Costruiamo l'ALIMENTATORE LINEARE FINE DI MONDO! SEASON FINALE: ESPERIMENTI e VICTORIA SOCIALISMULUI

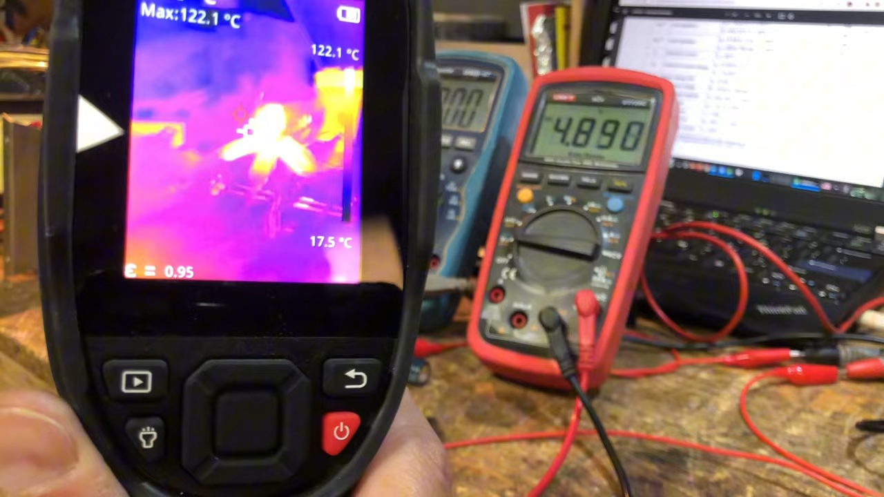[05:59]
On screen: max 122.1°C, scale top 122.1°C, scale bottom 17.5°C
Però è tornato a darmi 4,9 volt Ma
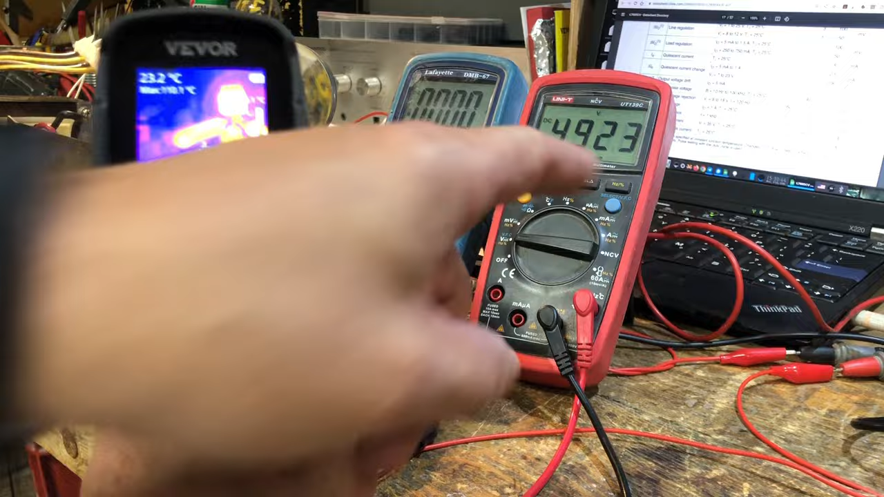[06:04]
On screen: spot 23.2°C
io Ho staccato E quindi la temperatura È scesa E lui È tornato in funzione Come vedete Quindi c'è una sorta Di protezione termica Sembrerebbe che ci sia Perché qui ho di nuovo 4,9 volt
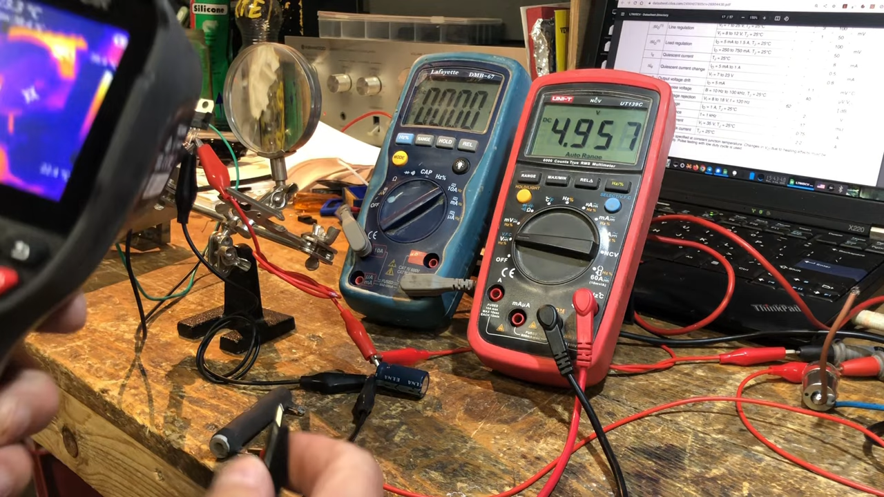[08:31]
Invece Verifichiamo con la temperatura Se funziona Veramente Questa protezione Da cortocircuito Ma se gli do Un corto Ben Eh ma lui La temperatura sale però Quindi protezione Da cortocircuito È anche un cazzo Sono 82 gradi
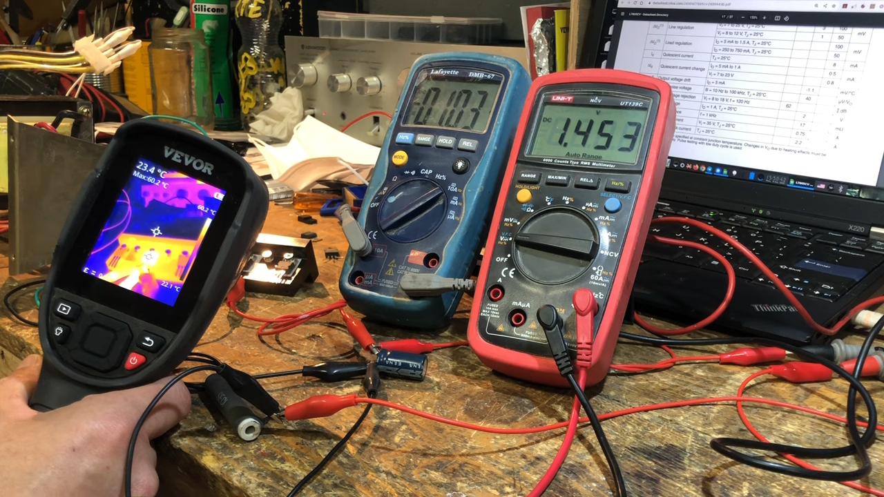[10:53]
bene Me ne sbatto Ci può stare E lui Mi tira fuori Un ampere Sono a 57 gradi 58 Veramente interessante Questa cosa 62 Ora sta salendo
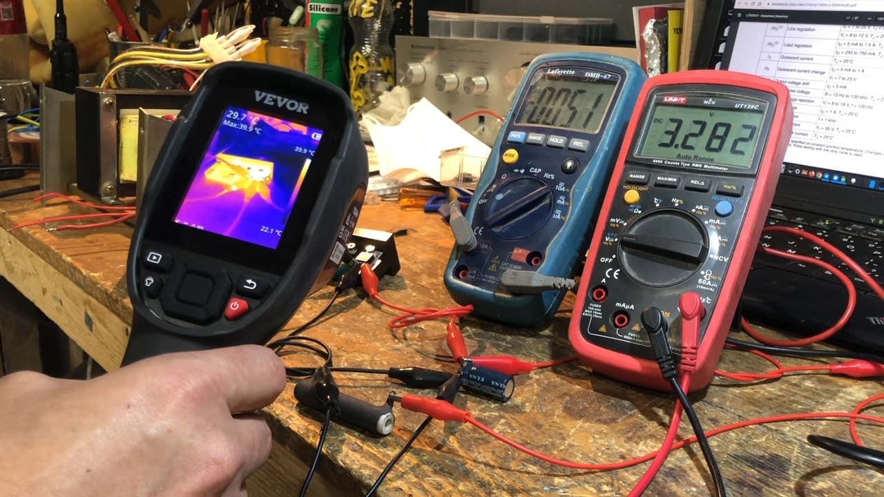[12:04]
On screen: spot 29.7°C, max 39.9°C, scale bottom 22.1°C
5 ohm E come vedete È sceso a 3,2 E mi tira fuori Mezzo ampere Va bene E lui scalda 42 43 gradi 44 45 Questo sta scaldando Un po' di più Pare che sia
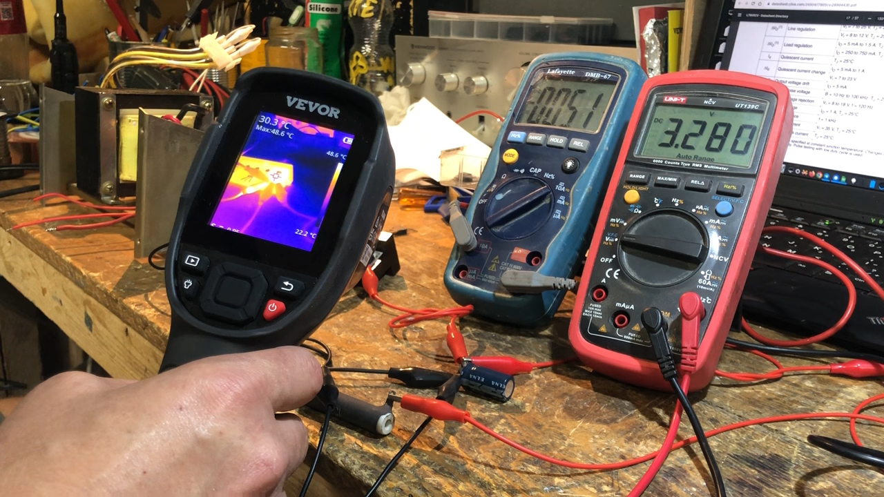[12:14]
On screen: scale top 48.6°C, scale bottom 22.2°C
Sui 50 gradi Sta andando Sì Interessante Se lo cortocircuito
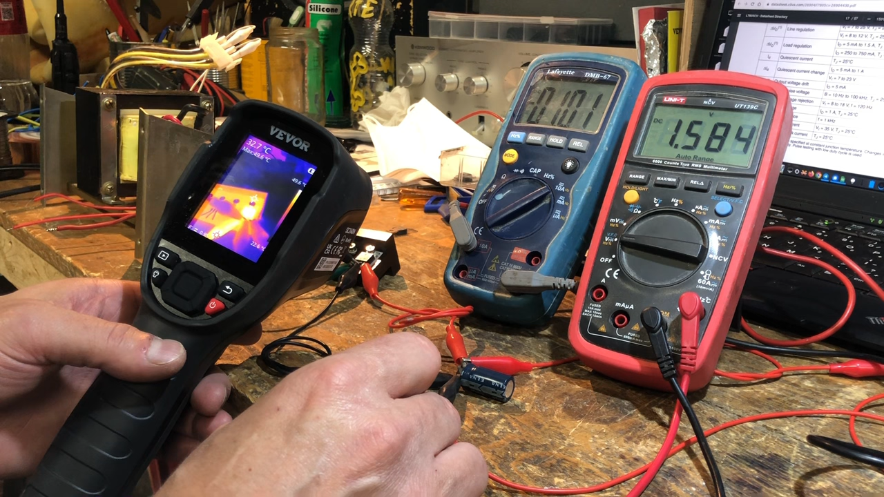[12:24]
Mi tira fuori Un ampere In corto Scalda Come vedete Scalda È salito A 60 gradi
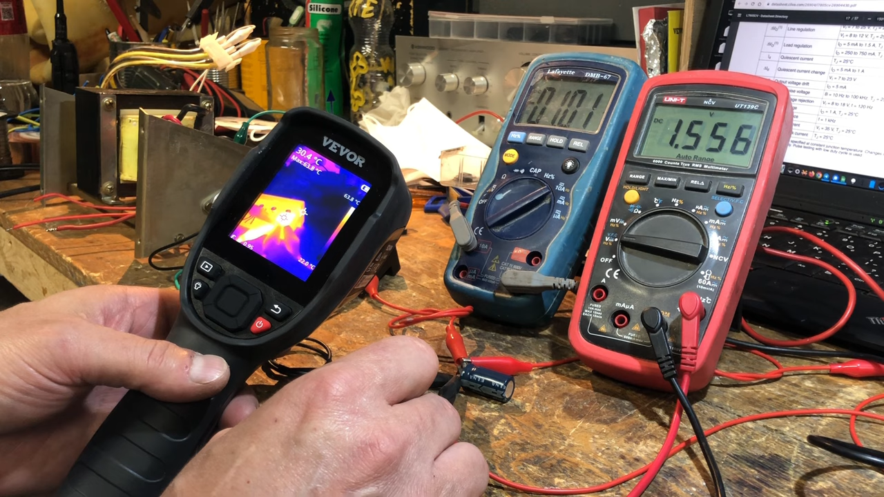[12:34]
64 Però sempre Un ampere Mi tira fuori E comunque Il discorso è che Non è che Se li può inventare Gli ampere
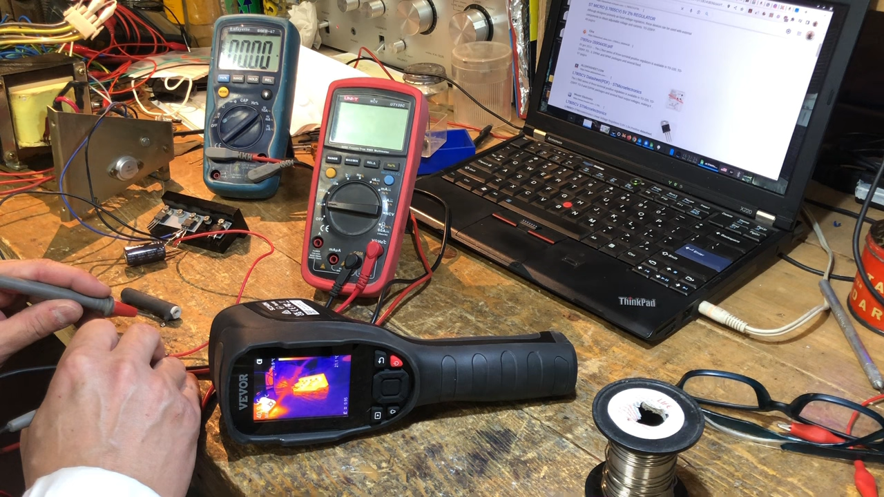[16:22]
E ora Vedremo La corrente Ed ecco Che Come per magia Abbiamo Rispetto a prima Porca Vedete Quasi un ampere 0,95 ampere Perché Perché qualcosa Si perde In questi contatti Nei puntali Nei cavi Però adesso Tira fuori Un ampere Questo stronzo Di merda Eh sì Che lo tira fuori E questa resistenza Si sta scaldando Per bene
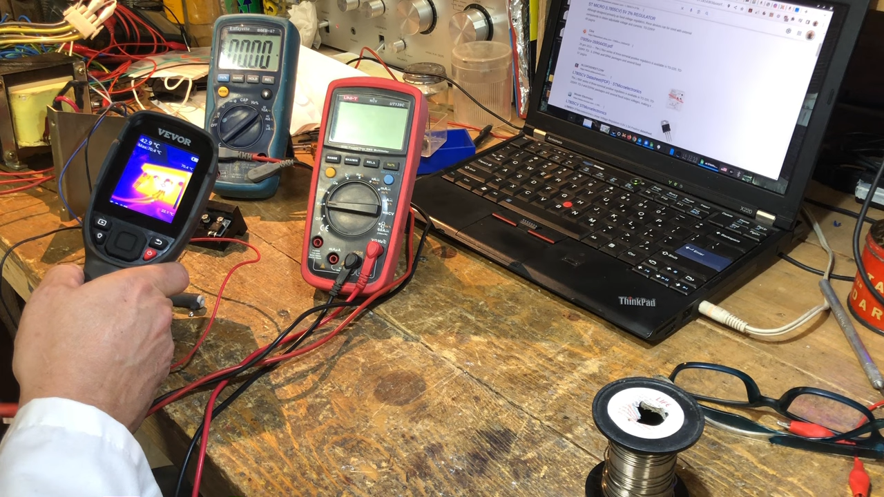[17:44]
Gradi 71 70 Scende in fretta Perché il dissipatore Dissipa Però sta andando Adesso si che mi dire fuori 1,5 A E io ti posso anche Cortocircuitare Bastardo di merda Vedete
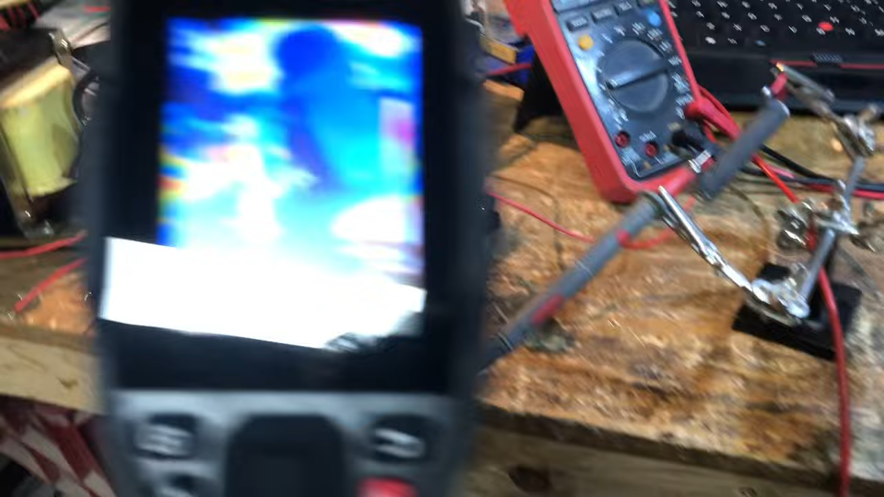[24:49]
Ho lasciato acceso un po' Sto facendo uno stress test Il transistor arriva a 96 gradi Ma vedete Basta soffiare da lontano